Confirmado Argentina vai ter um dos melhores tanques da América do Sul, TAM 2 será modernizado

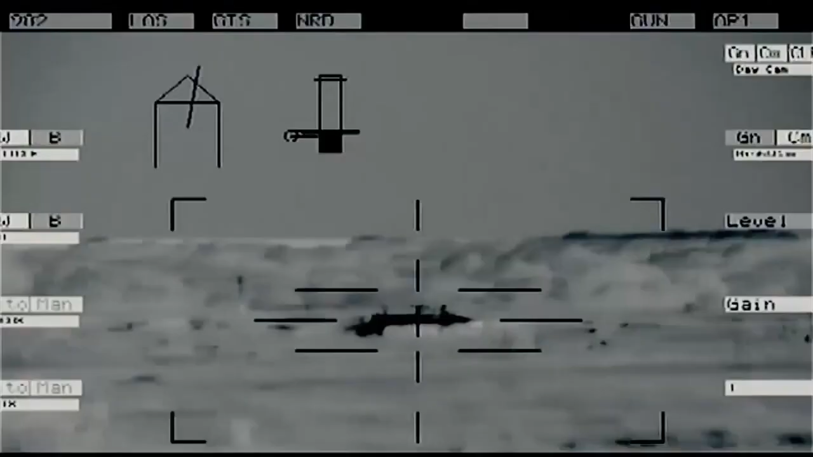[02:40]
E também os novos equipamentos do sistema de controle de tiro.